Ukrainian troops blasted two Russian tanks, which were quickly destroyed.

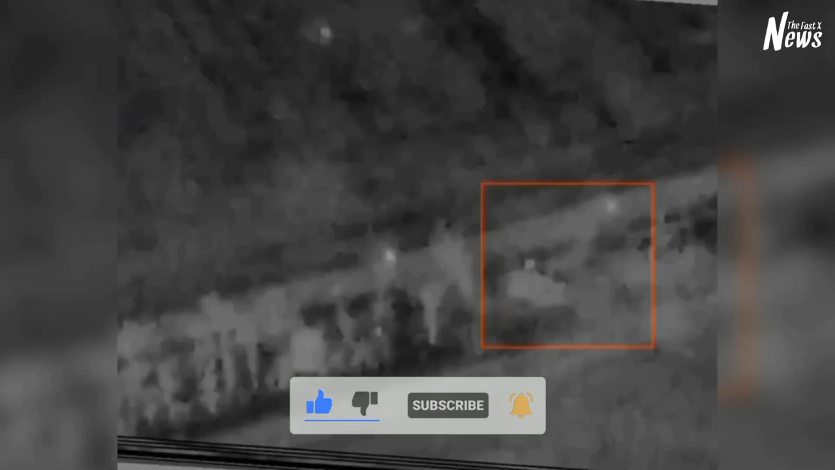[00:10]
You can clearly see that the Ukrainian army blew up two Russian tanks and they were quickly destroyed. The scene seen in this video footage is presented by the Ukrainian drone operator at night by a Ukrainian drone, and from there we picked up.
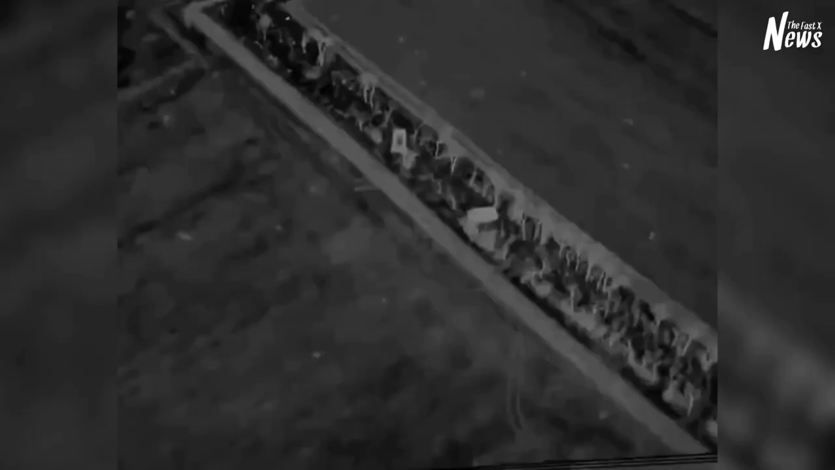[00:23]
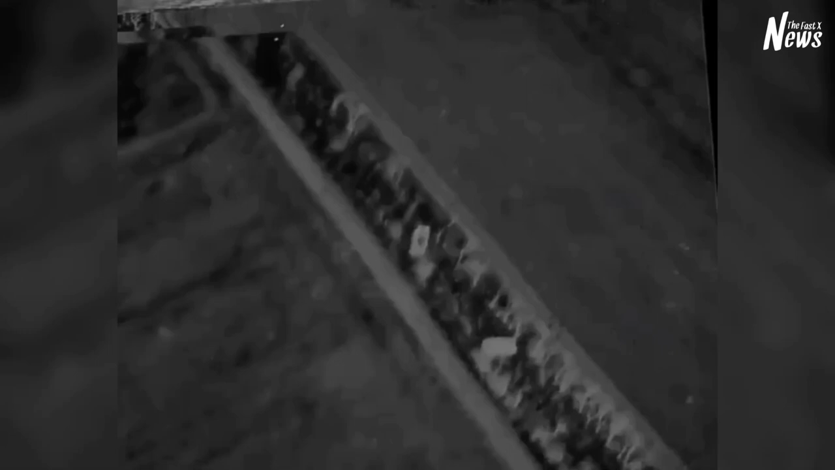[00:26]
This scene attempts to explain what is really happening.
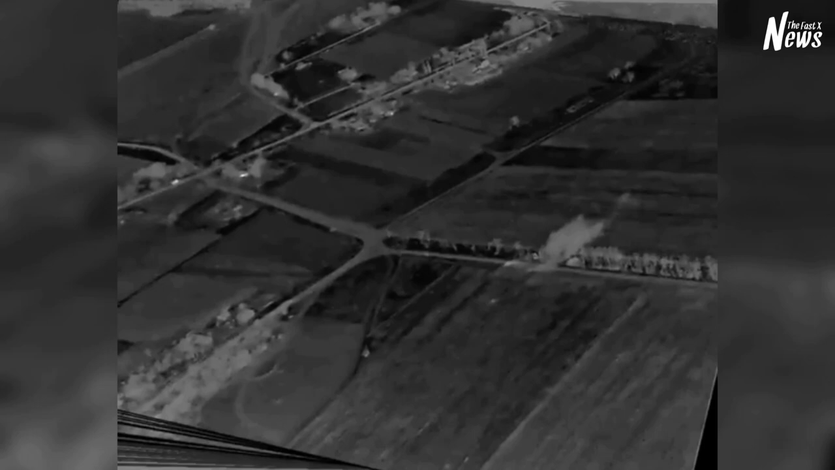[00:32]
This scene was captured at night by a Ukrainian drone. The 44th Artillery Brigade of Ukraine opened